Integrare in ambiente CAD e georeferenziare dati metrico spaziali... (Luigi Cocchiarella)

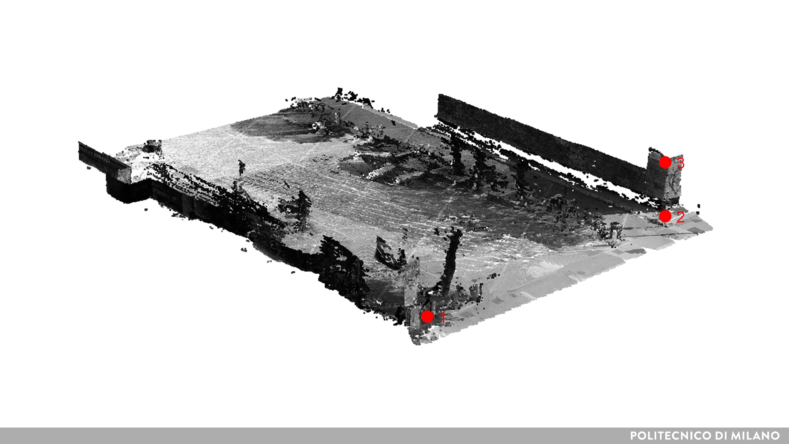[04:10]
nel nostro caso anche sulle volumetrie già presenti nel modello CAD.
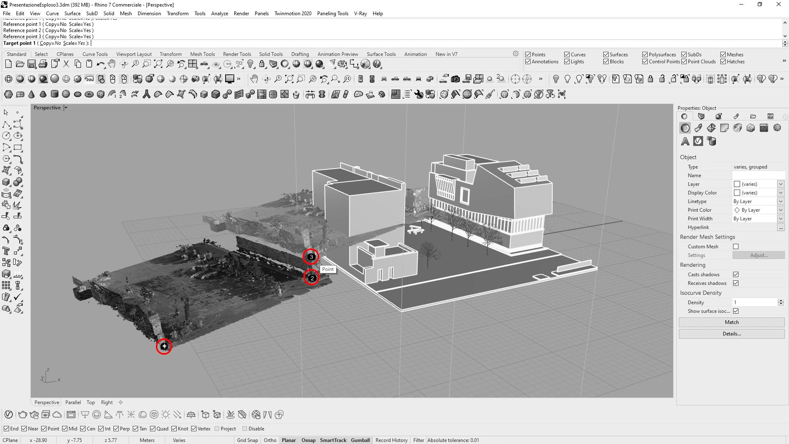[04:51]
Scegliamo quindi i tre reference points sulla nuvola e successivamente i tre target points sulla cartografia e sul modello 3D, di cui conosciamo le vere coordinate e distanze e a cui intendiamo far corrispondere i reference points della nuvola.
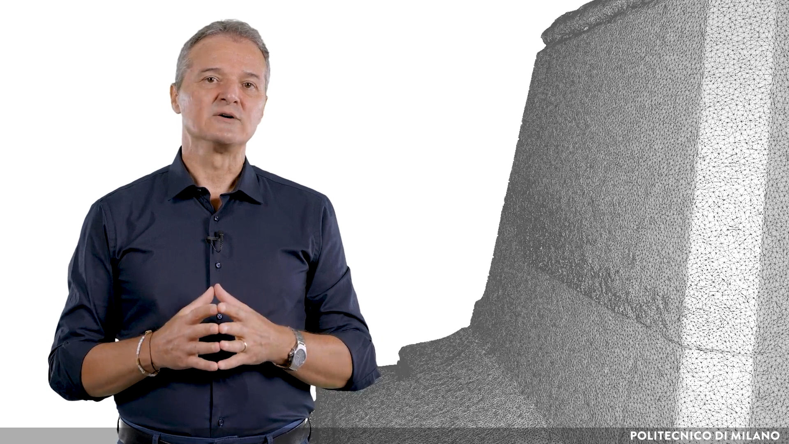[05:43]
È quindi consigliabile controllare la risoluzione del database e nel caso ridurla anche per agevolare l'elaborazione.
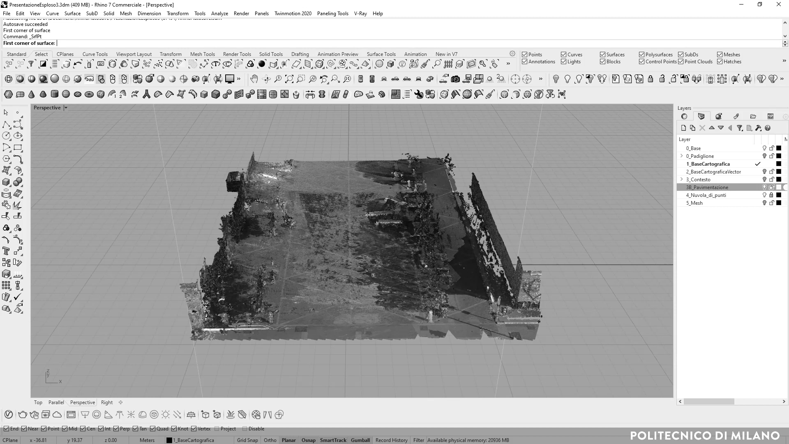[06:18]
Per esempio, selezionando solo alcuni punti significativi fra i tantissimi rilevati,
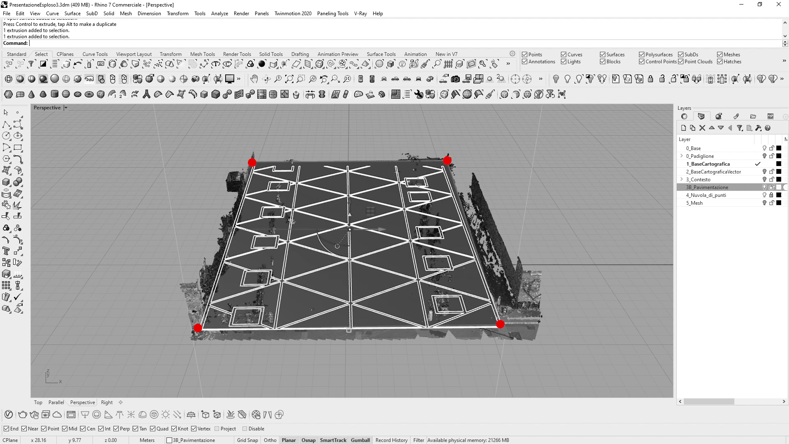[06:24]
possiamo definire la giacitura del piano che approssima la forma della nostra pavimentazione di aria, prescindendo da imperfezioni e dati ridondanti.